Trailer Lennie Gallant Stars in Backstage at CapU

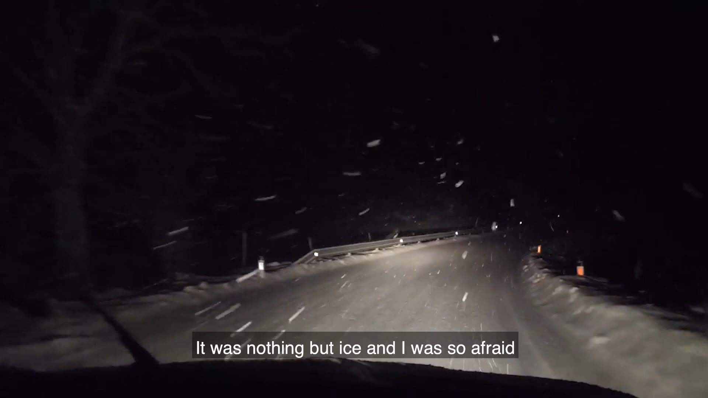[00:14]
There's nothing but ice and I was so afraid that I was going to lose control of the vehicle.